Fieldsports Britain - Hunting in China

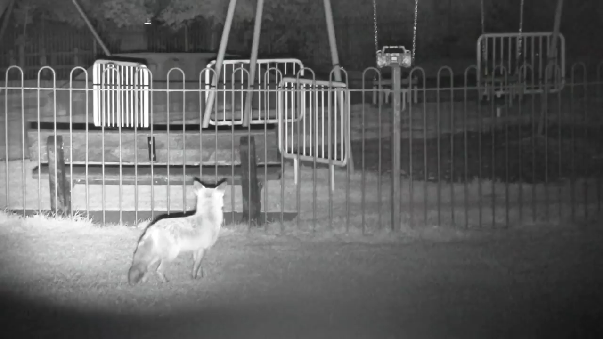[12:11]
Roy was talking about the urban fox problem after ITV Meridian used our night vision footage of urban fox calling in Maidstone town centre. The report also featured a fox expert who suggested that walking a dog around the edge of your garden will keep foxes at bay.